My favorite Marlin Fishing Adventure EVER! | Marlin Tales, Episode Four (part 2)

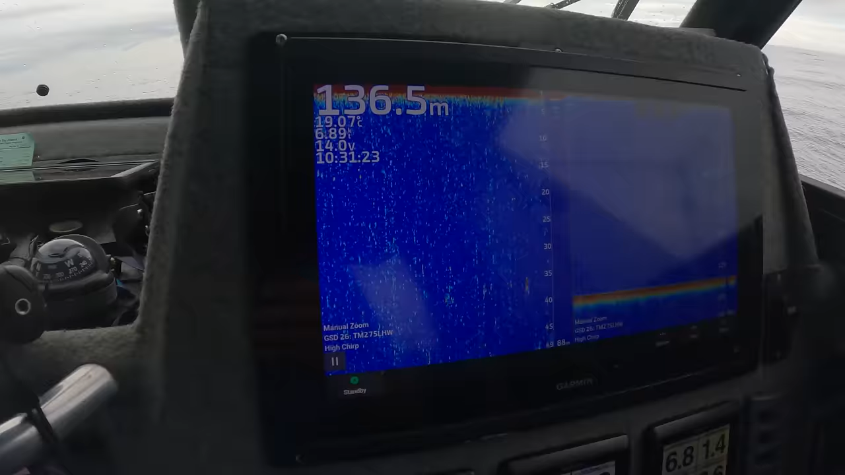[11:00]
On screen: depth 136.5 m
Okay, people ask me what a marlin looks like on the sounder.
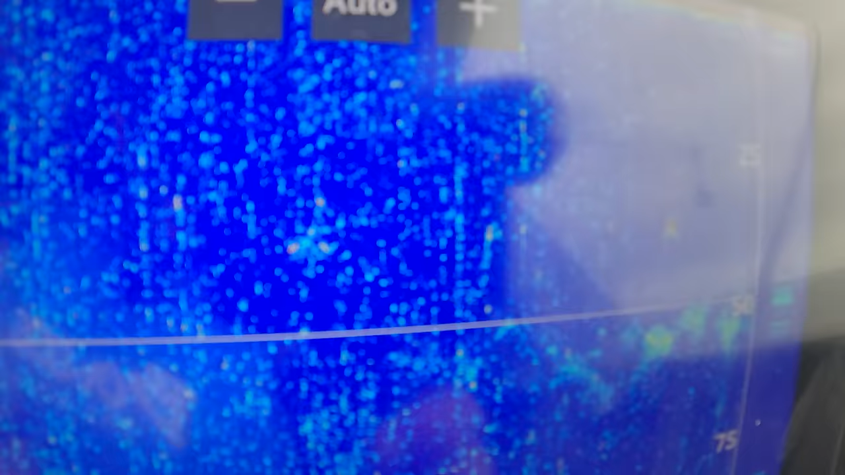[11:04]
That is what a marlin looks like on the sounder.
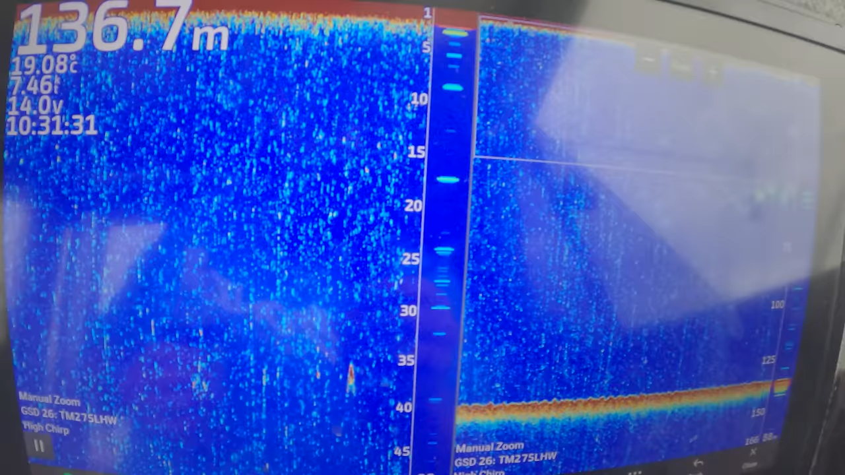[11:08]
On screen: depth 136.7 m, water 19.08°C
No question. Sitting at 40 meters.
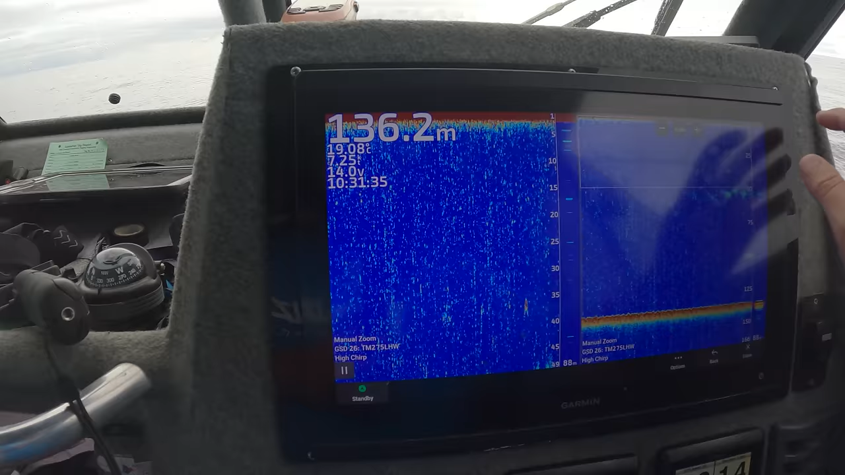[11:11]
On screen: depth 136.2 m
So what we'll do, we'll mark him.
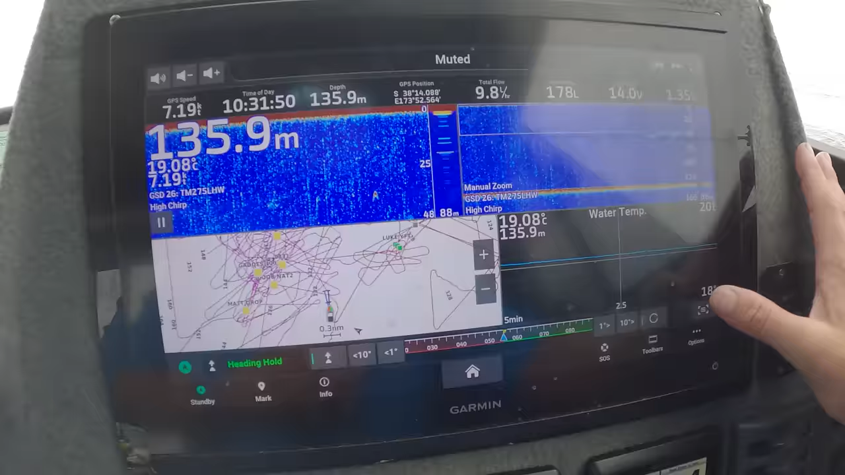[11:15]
On screen: depth 135.9 m
Oh, look at the souri in front of us.